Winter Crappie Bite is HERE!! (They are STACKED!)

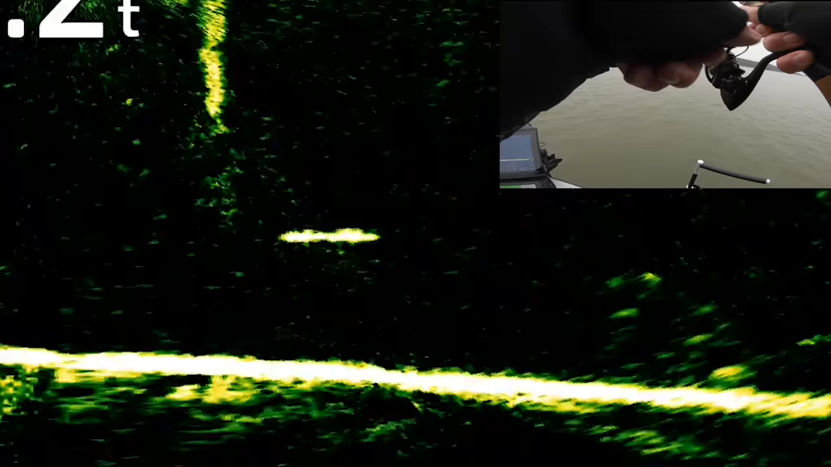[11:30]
nice a couple suspended ones all by themselves and of course i got the smallest one of the two or three a couple other ones just sitting there
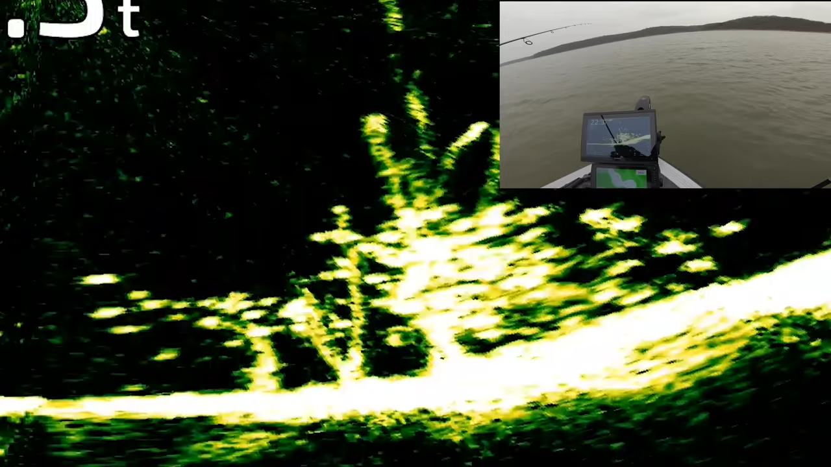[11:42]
yep in the trolling motor all over the place
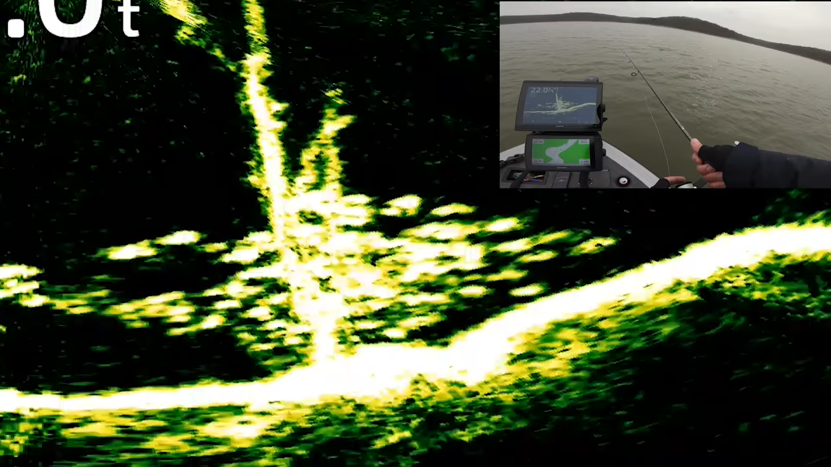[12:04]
wow you betcha just as easy as it gets are we almost gonna get the sun too doubtful another nice one same fish over and over and over again best keepers anybody could ask for that we're not keeping
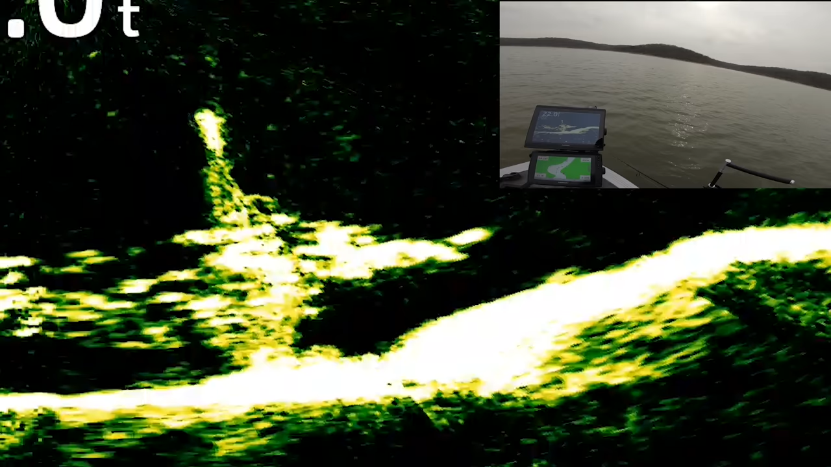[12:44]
plucked oh god that one i didn't really notice to be that big on life scope but that's definitely one of the bigger ones yet today i mean teener
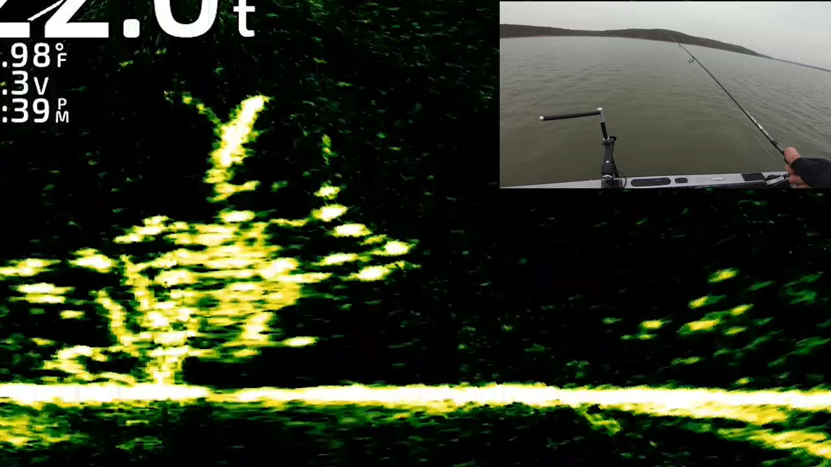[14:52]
i need the big one to take it from him oh oh